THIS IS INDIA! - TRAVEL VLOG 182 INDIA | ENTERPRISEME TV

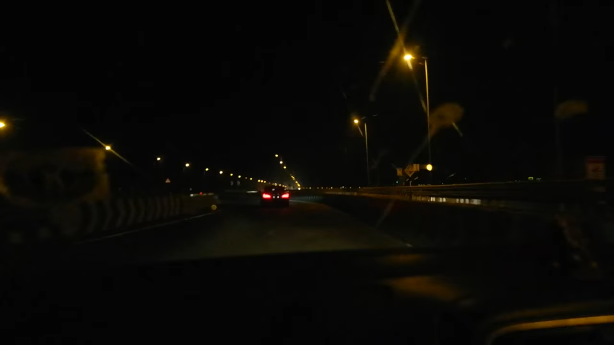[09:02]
Ceiling? Vandravali. Vandravali? Ceiling. Ceiling. It's a huge bridge with a fantastic view. It's definitely worth going over once. So you just get the experience.